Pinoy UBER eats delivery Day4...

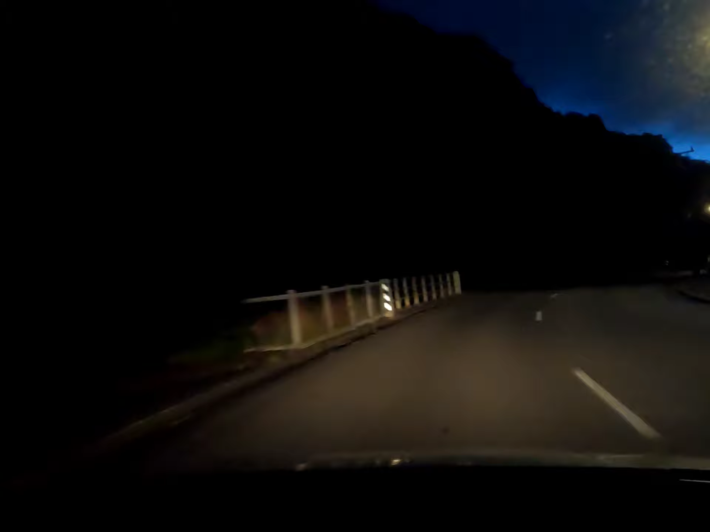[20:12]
Ayan na, maliwanag na. Kita nyo na yung daan, ha? So, yan ang pinagdidelibira natin, no? Walang katao-tao sa kalsada. Lahat halos sila nasa loob na ng mga kanya-kanyang bahay. So, yung mga ilan-ilan na lang yung nasa labas. Kasama na tayo doon, syempre. So, baka hanggang 9 ako or more than 9:30, ganun. May hinahabol tayong target.
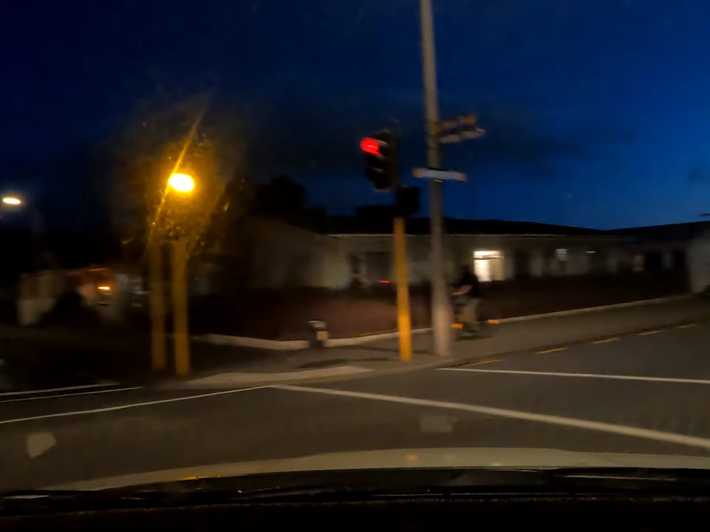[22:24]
Yan mga tal, samahan nyo ako. Paket.
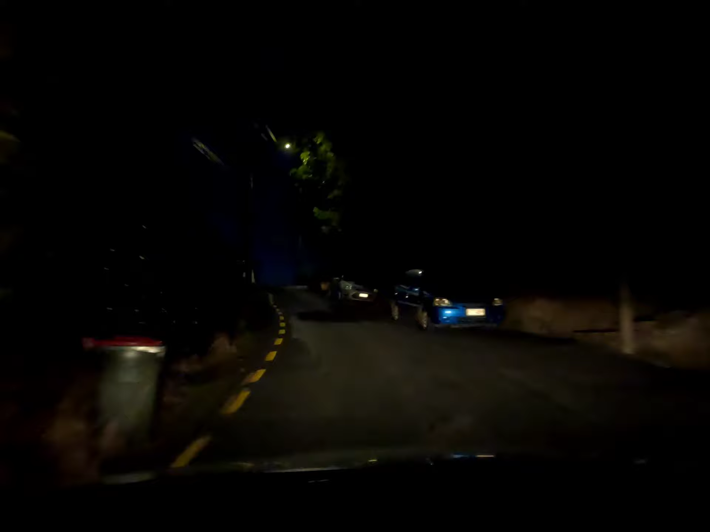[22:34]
Kaya tayo ng mountain. Bundok eh na. Bangin. Kita nyo sa kaliwa ako, bangin yan. Kaya gigit na ako. Bahala kayo dyan. Takot ba naglag eh. Siyempre naman, hindi ako bubuhayin yan.
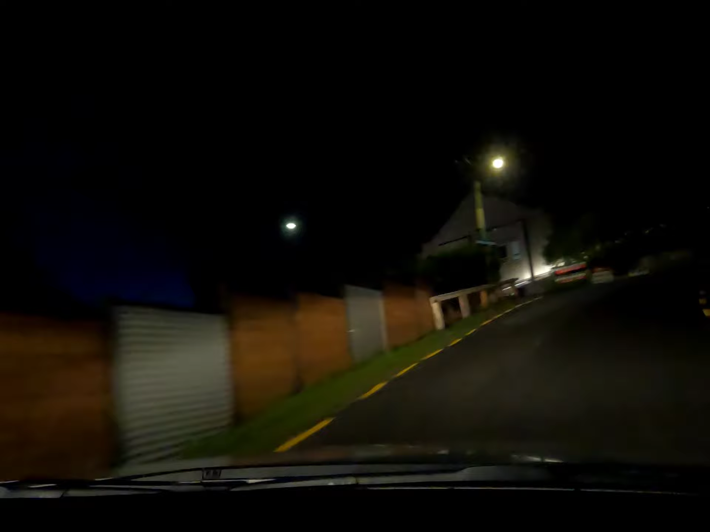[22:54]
Bakit nga? Tira. Nangyayin. Asan na? Asan na tayo? Oh, ano? Asan na? Ano na? Pucha yun. May bakit pa doon. Sige, akyat ka. Pa.
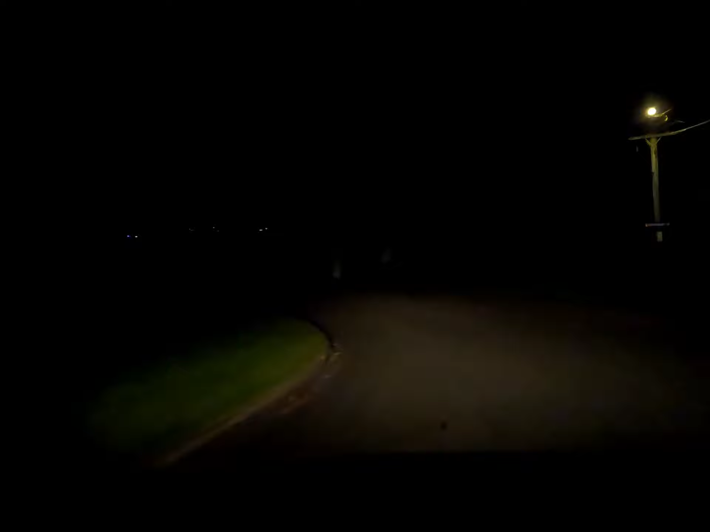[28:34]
Ayan mga tol, tapos na tayo mag drop off.
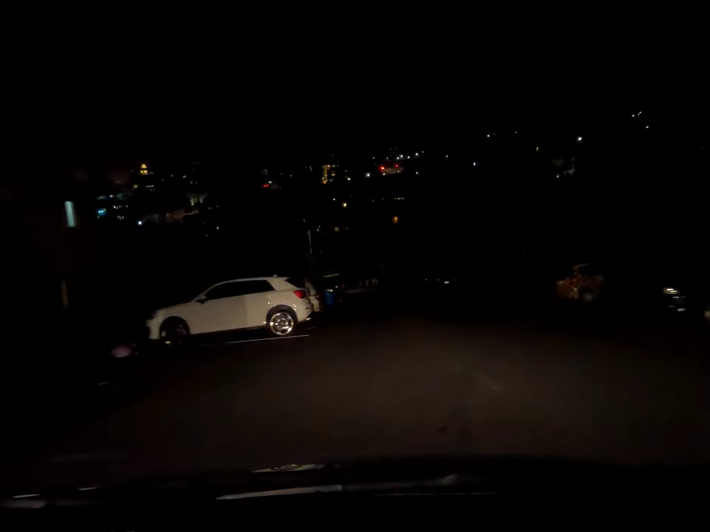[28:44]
Hindi na tayo ulit kumuha ng booking. Uwi na tayo, gabing gabi na eh. Magte-10 na. Pahinga na, bukas naman. Uwi na. Ayan, yung mga batang ito, saan kaya ito galing?
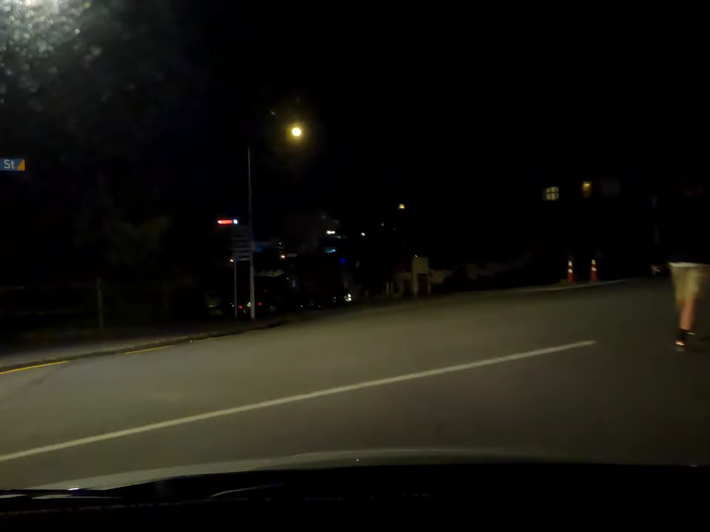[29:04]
Magsiuwi na nga kayo. So ayan, uwi na tayo mga tol ha. Dito tayo, dito sa dadaan tayo sa alam kong daan. Dito ko alam eh. So ayan.
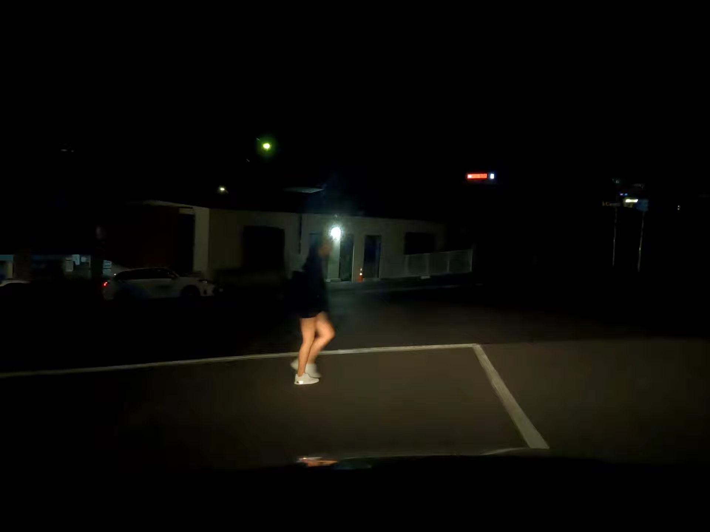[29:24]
Kailangan magbigay galang tayo sa mga pedestrian.
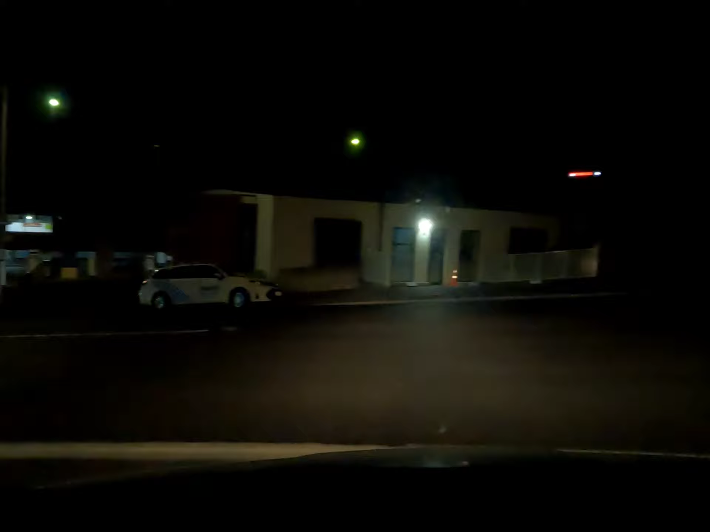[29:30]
So ayan mga tol ha, uwi na tayo. Samahan niyo ako saglit.
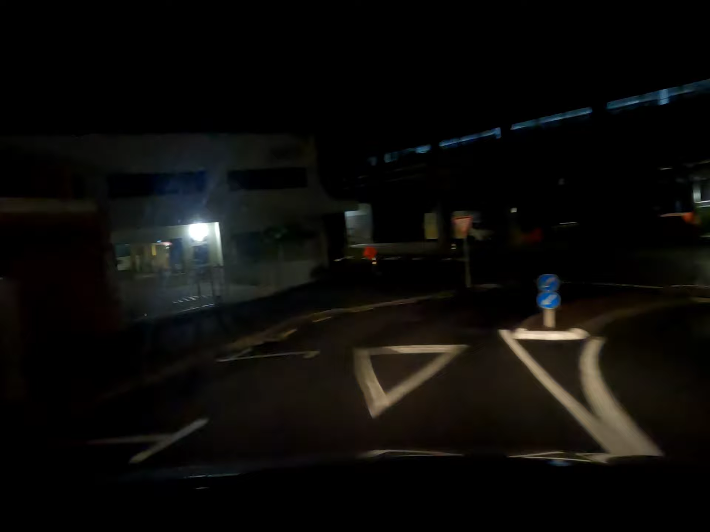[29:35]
Makita niyo yung way ko pa uwi. Sundan nyo ako ah. So ayan, ito yung alam kong way pauwi. Kita nyo no, wala na masyadong tao sa kalsada, iilan na lang din.
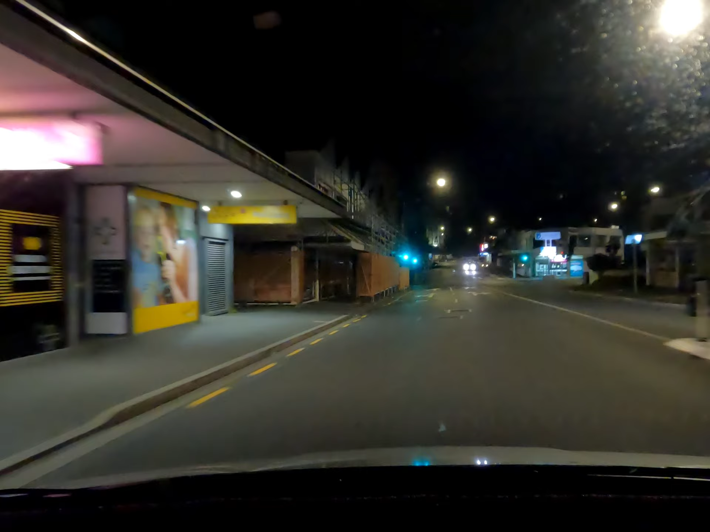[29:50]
Talagang maaga sila natutulog dito. So ayan, diretso lang tayo, tapos kakanan tayo sa
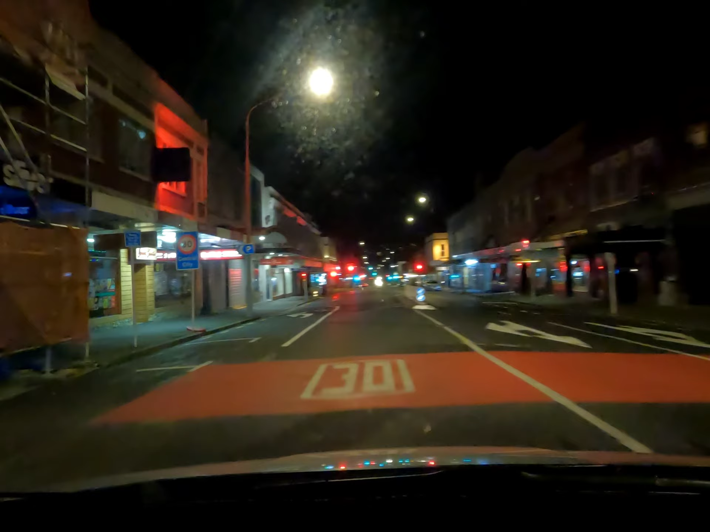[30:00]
yung Castle Street. Ayan, pauwi na yan.
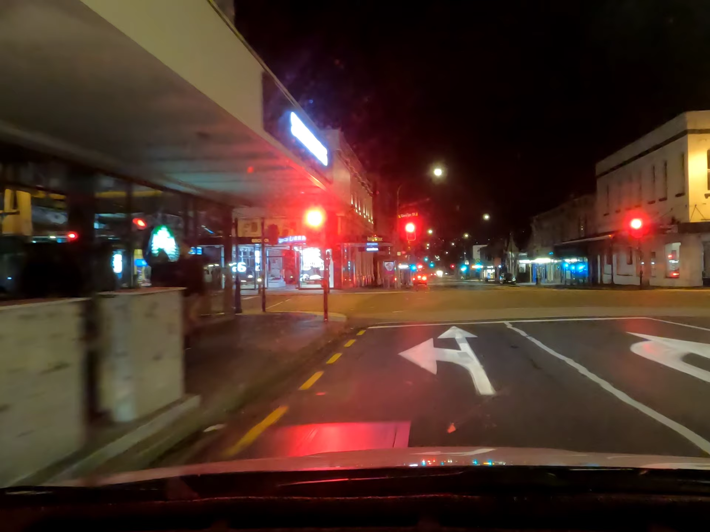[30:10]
Kino tayo, wait. Nahit natin yung target natin, tol, na $300, no? So, kahit medyo tanghali na tayo lumabas, nahit pa rin natin. Salamat sa iyo, Lord. Diba, kahit pa paano, habang nag-aantay tayo ng work natin. So, actually, it was 3,000, wow. 311 pala. So,